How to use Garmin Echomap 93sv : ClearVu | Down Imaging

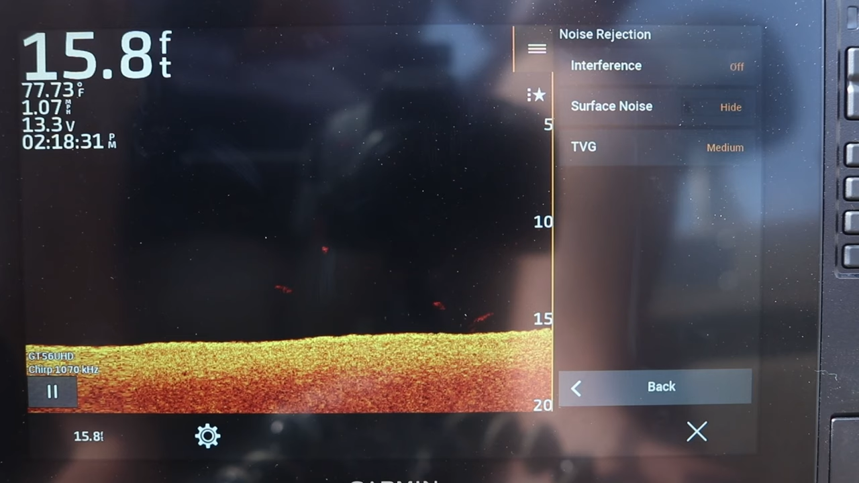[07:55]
On screen: depth 15.8 ft, water 77.73°F
Now typically I leave this off your interference. TVG set to medium. Again, if you're not fishing in super turbulent water, so if you're fishing in a lot of current system, you might have to adjust some of this stuff by turning on the interference to maybe a low or medium. Or if you're fishing around a lot of boats. You know, maybe you're fishing a bridge during the winter time. Some of these big reservoir systems for crappie. There's a lot of boats out there. And you're getting a little bit of interference. Typically I'd say if you're fishing around a lot of boats or you're fishing in super turbulent water.
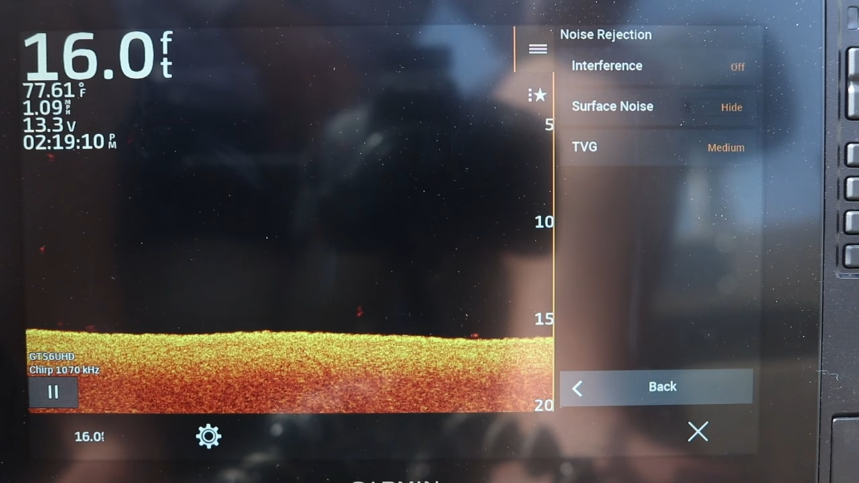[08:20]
On screen: depth 16.0 ft, water 77.61°F
You're fishing a river system or a reservoir system that's really pulling current. There's a lot of sediment.
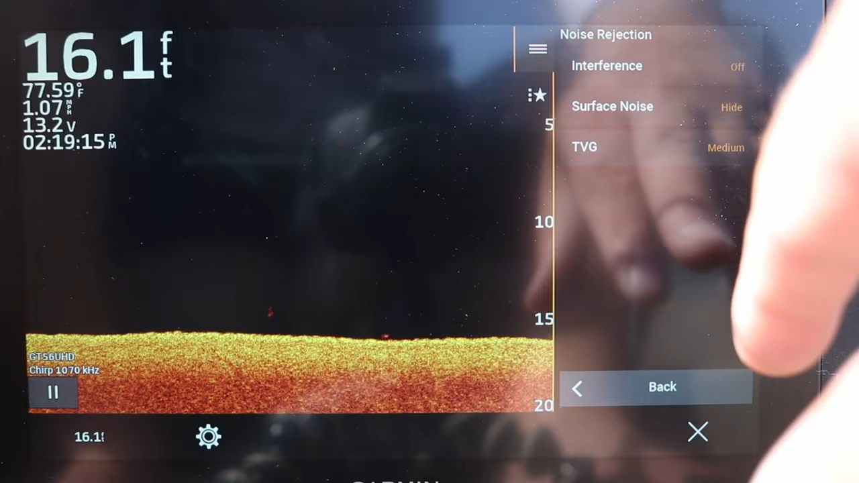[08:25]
On screen: depth 16.1 ft, water 77.59°F
You can adjust some of these settings to help clear up that image for you. The next is our appearance. And again, this is a color scheme. I use the amber right out of the box. The default color scheme setting. I prefer it. But if you want to change up to different patterns, go ahead. Again, the goal is to make sure you are comfortable with what you are seeing on the lake bottom or the river bottom.
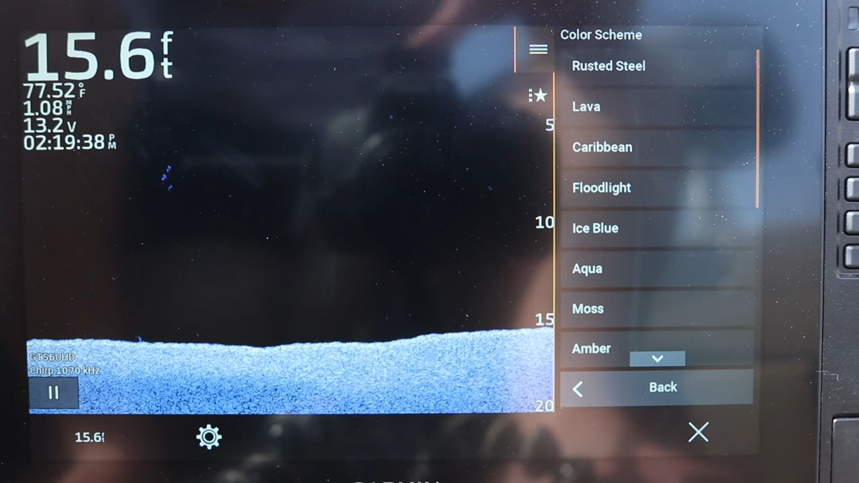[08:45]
On screen: depth 15.6 ft, water 77.52°F
Overlay data. Right now on the top left corner of my screen here.
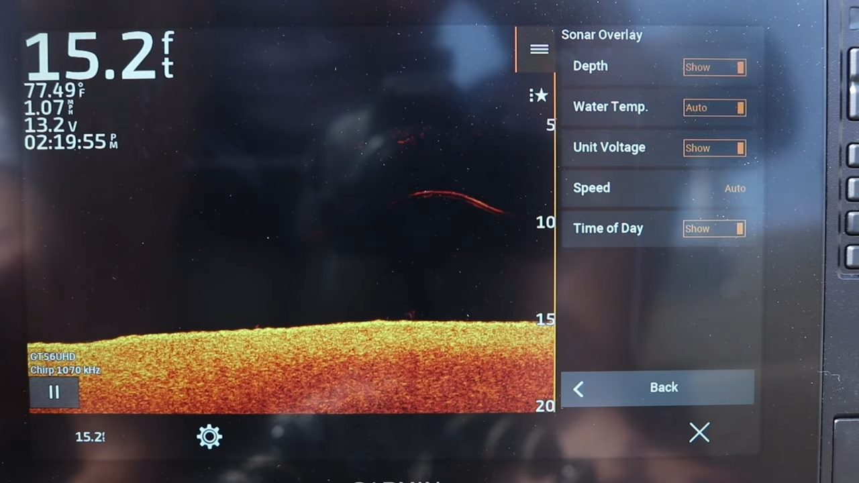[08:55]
On screen: depth 15.2 ft, water 77.49°F
You see I got the depth, I got water temperature, my speed, my battery power voltage, and then the time of day.
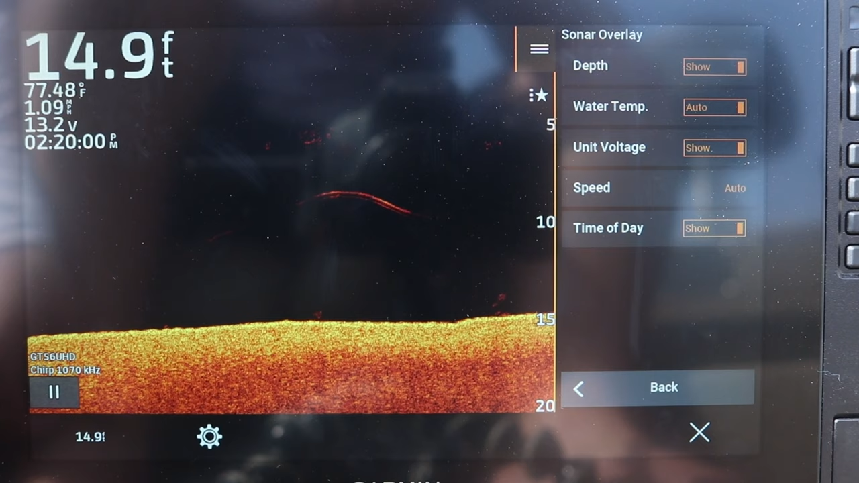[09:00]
On screen: depth 14.9 ft, water 77.48°F
You can turn all this stuff on and off just by clicking it and saying show, don't show.
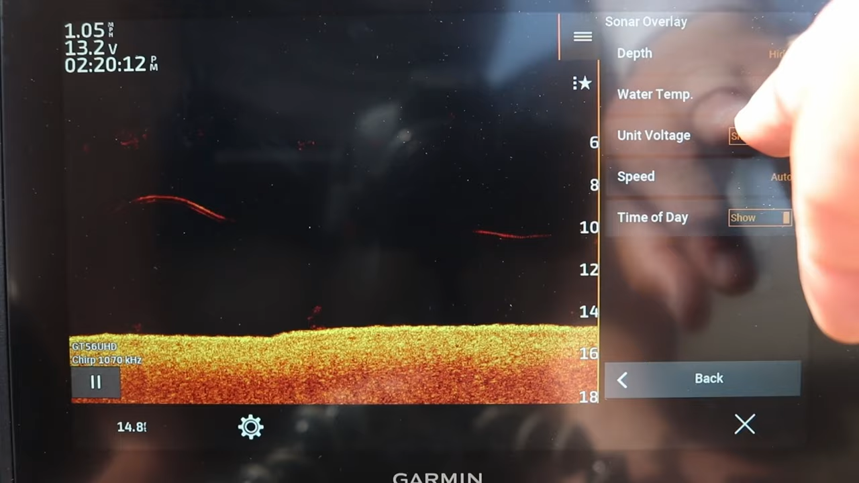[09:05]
You know, whatever you want to see. One of the most common questions I get about down imaging or just sonar in general is how far away an object is once you see it on your screen.
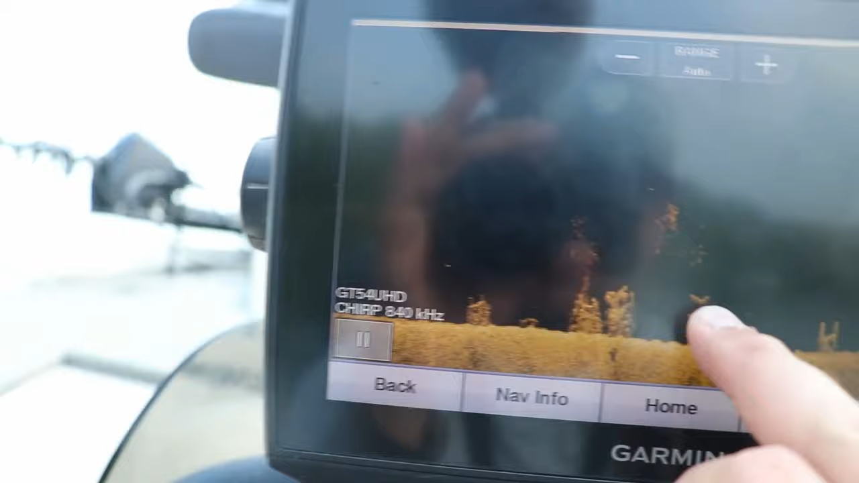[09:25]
The best way that I know how to actually find the position is to use a waypoint.
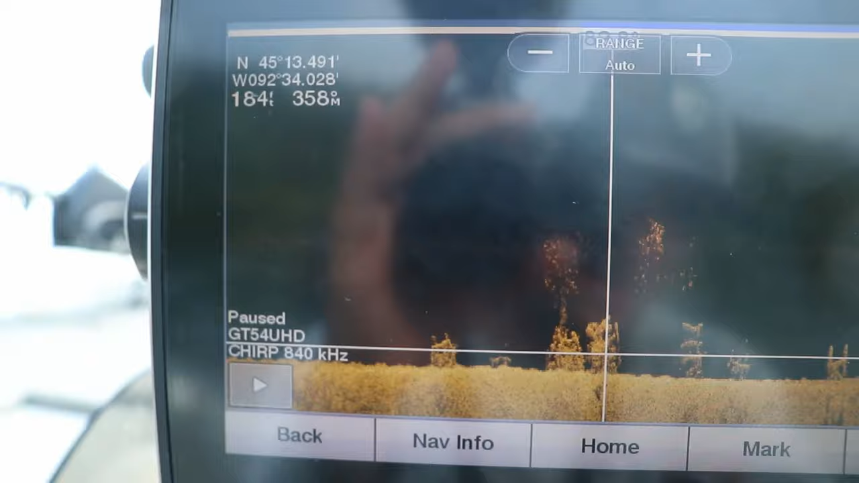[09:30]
After marking the waypoint on your graph,
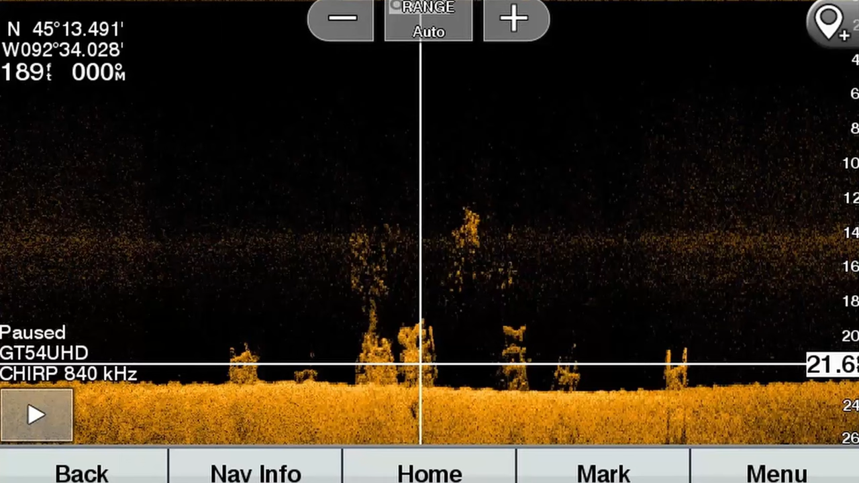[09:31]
simply by going over it with your toggle key or if you've got a touch screen, tapping on the image, create the waypoint.
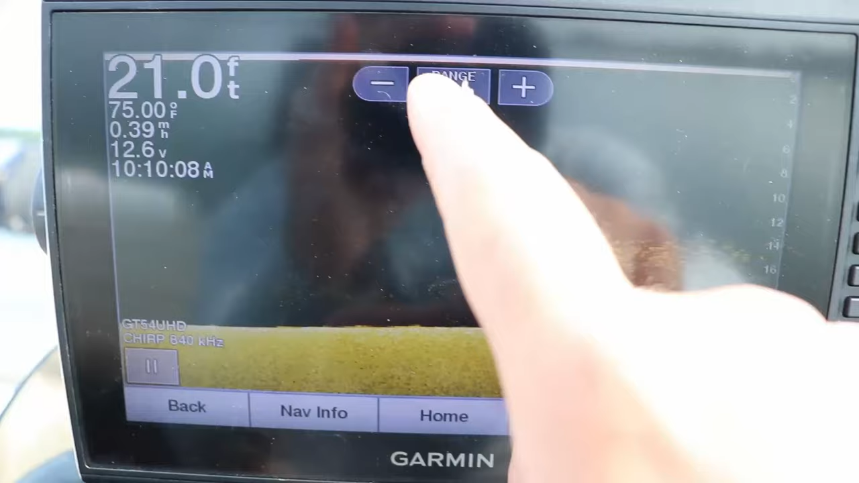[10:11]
On screen: depth 21.0 ft, water 75.00°F
Once that brush pile starts showing up on the very far right side of the screen, that's how you know you're directly over the top of it.
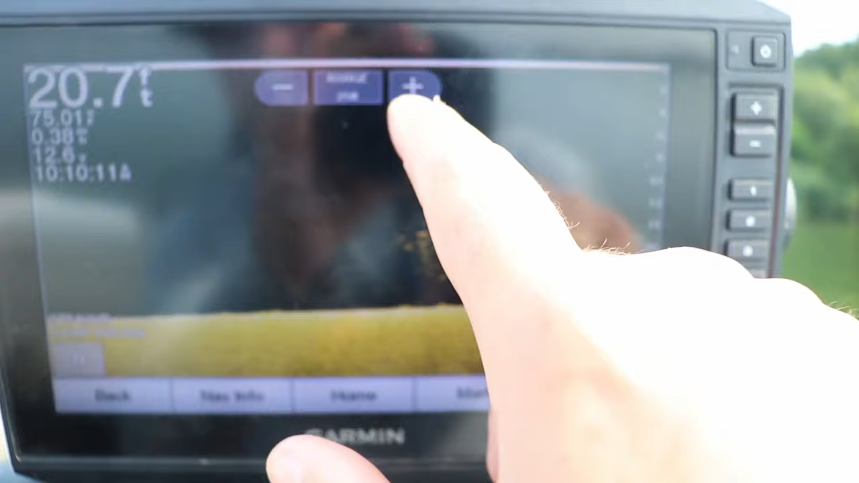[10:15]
And you can adjust your buoy marker to get a more
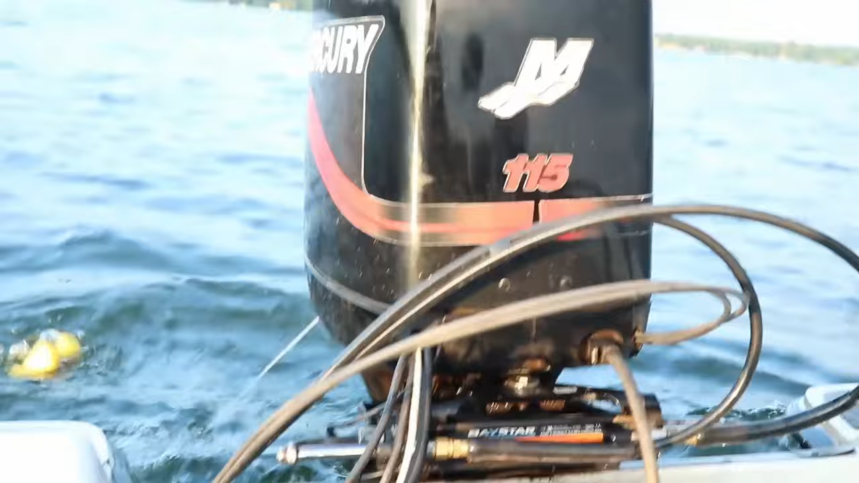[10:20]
accurate setting so that you can cast your jig over the top and catch the crappie.
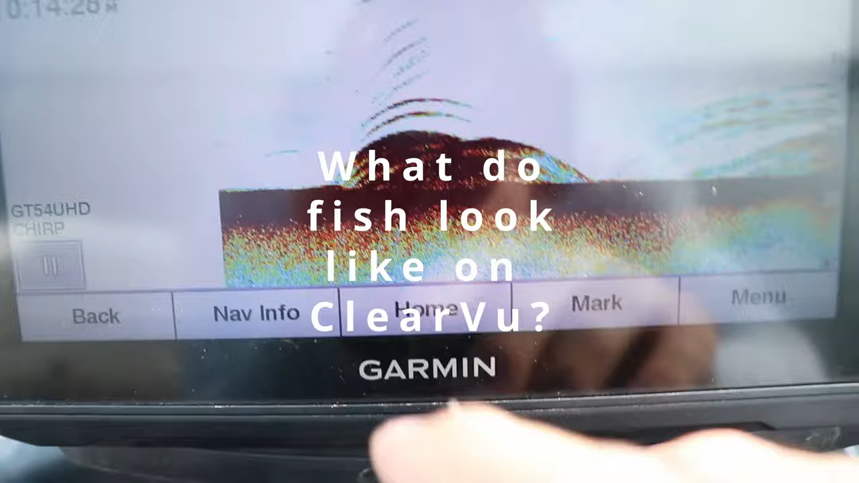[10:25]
So here's what your 2D sonar would look like on the same setup. See how it's all kind of blurred in with red?
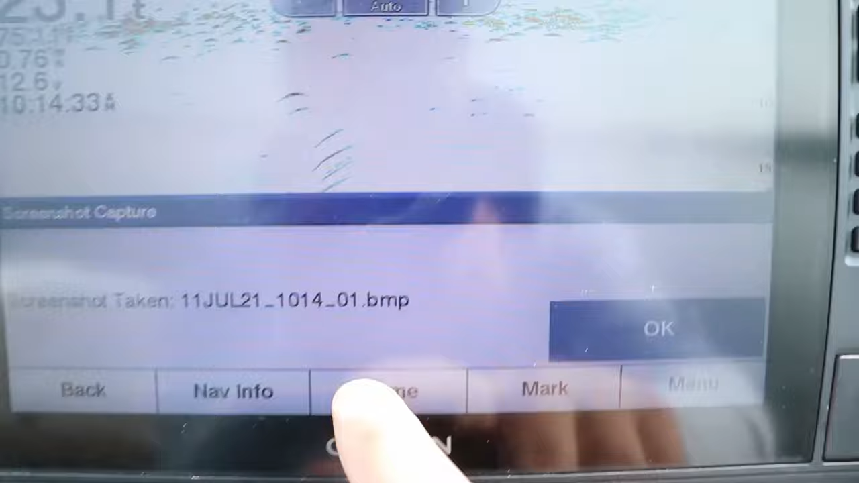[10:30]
Now you can definitely tell something's there, but when we go to our down imaging screen,
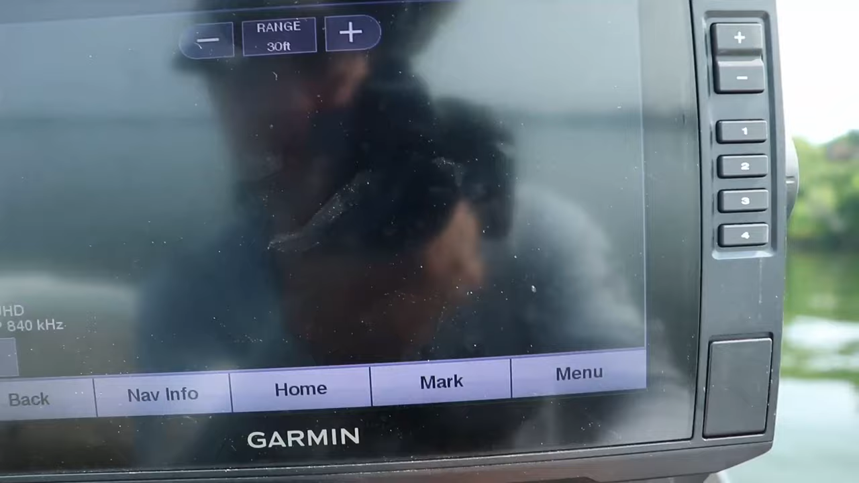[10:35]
you can see the individual fish and those are a ton of crappie stacked up on that brush pile. I'm going to screenshot that again for you.
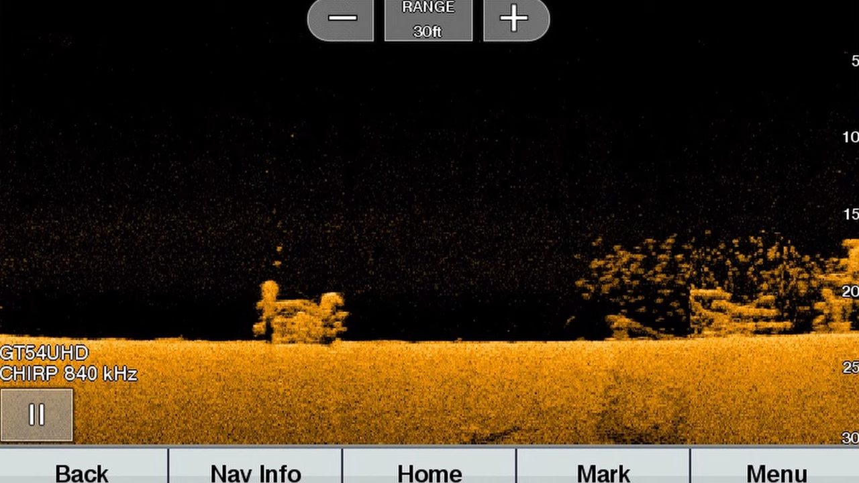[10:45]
And that is the main key why you use down imaging sonar versus 2D sonar.
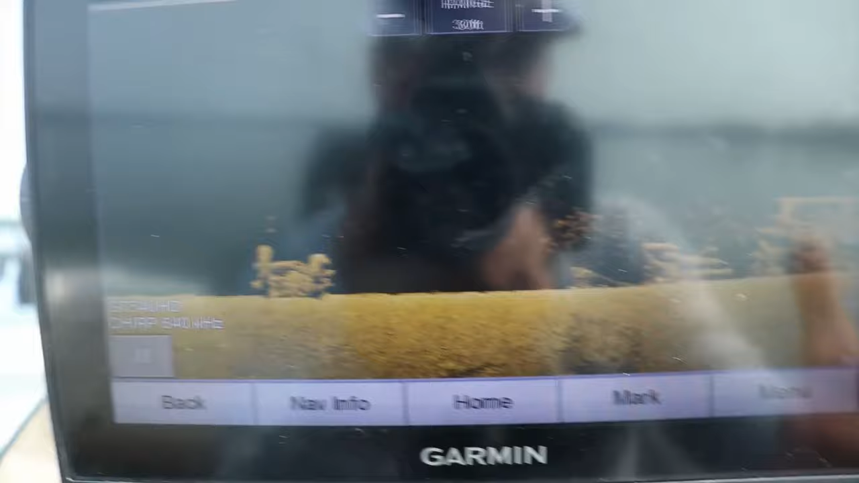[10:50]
So if you have a unit that has both down imaging and 2D, you can use them side by side, kind of like I have them here.
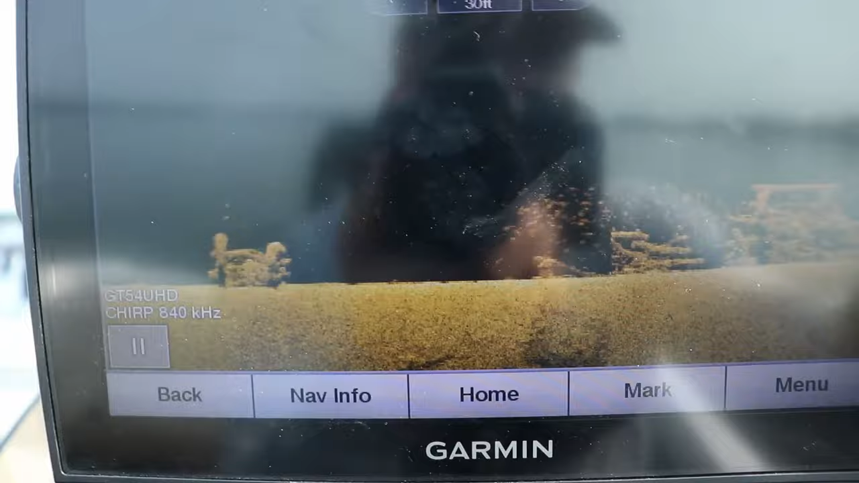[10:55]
Now this unit has side imaging, so I also have side imaging hooked up.